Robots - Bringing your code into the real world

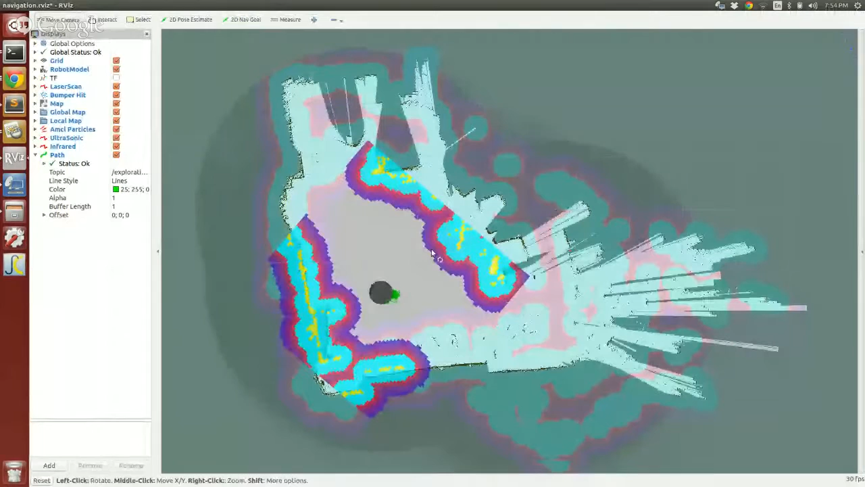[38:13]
So a few minutes ago, when we first started, I had him drive around and make this map, and he just made this map. We will turn off some.
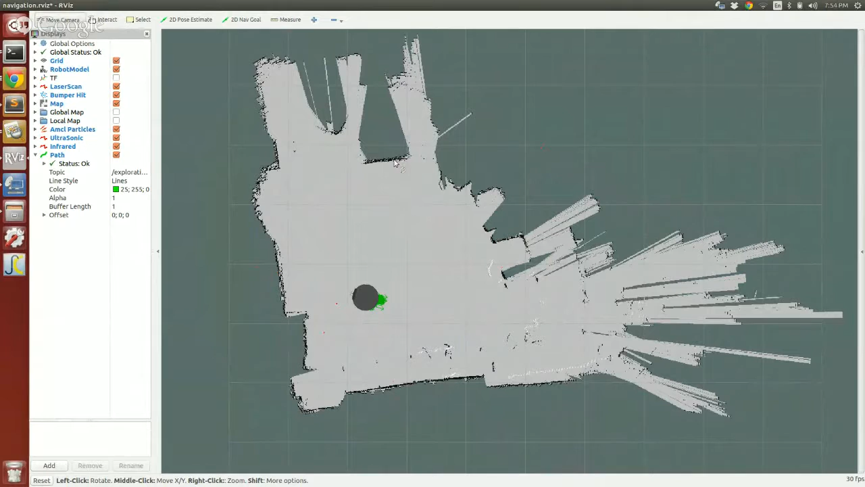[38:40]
But so you can reload that. It really is just a graphics file, so you can edit it, but you don't really need to. Then when it loads the map, it can show you what this global map, this is computationally what the robot has decided, okay, those are the areas I can drive in.